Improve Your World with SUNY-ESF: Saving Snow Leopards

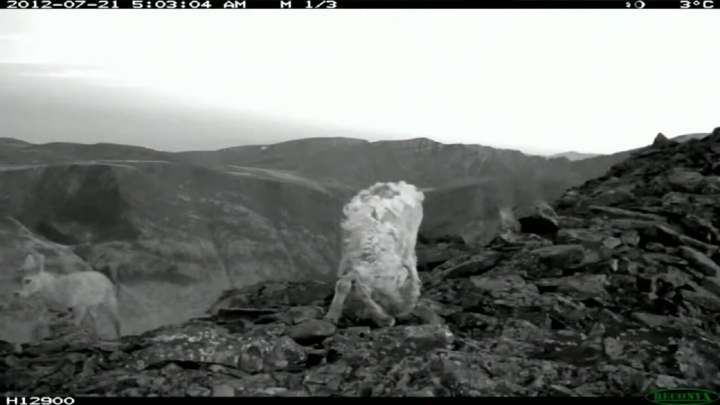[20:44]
They look quite, I'm glad it didn't decide to butt the camera. It looked like it thought about it for a moment.